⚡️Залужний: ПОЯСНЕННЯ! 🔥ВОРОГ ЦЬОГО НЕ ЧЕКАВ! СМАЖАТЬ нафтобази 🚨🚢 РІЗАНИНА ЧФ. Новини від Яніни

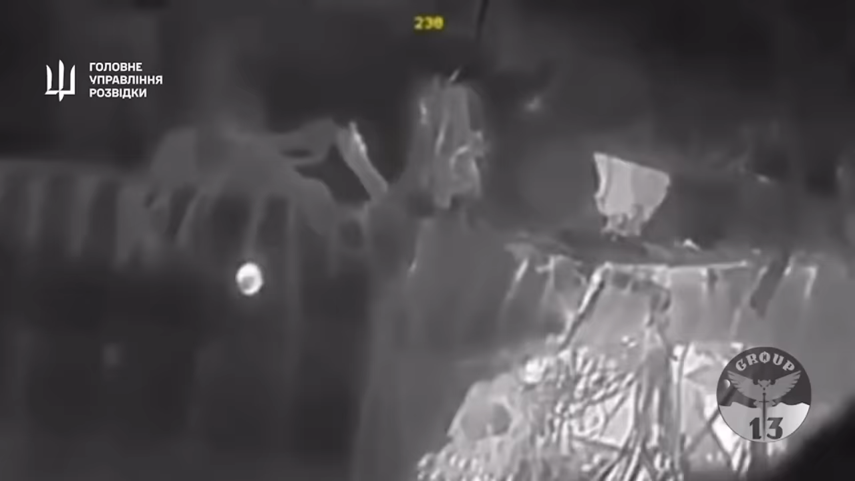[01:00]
Шість точкових влучень і покілька одразу саме в ту частину, де розташовані протикорабельні ракети-москіт.
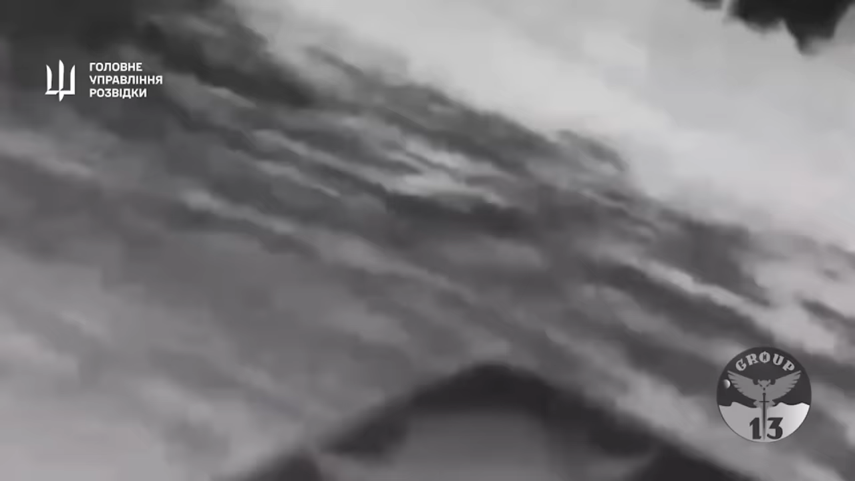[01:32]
Власне, в українському Чорному морі допомогли. Він шукав, старався.
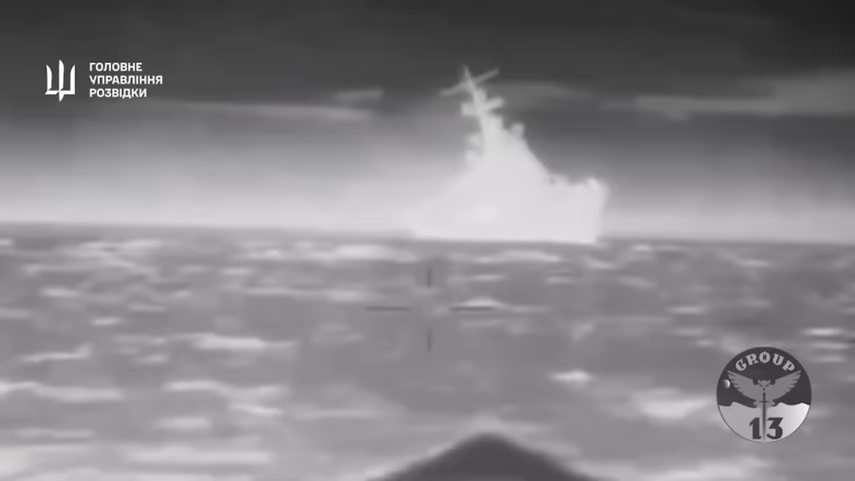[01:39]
Допомогли йому в цьому українські морські дрони,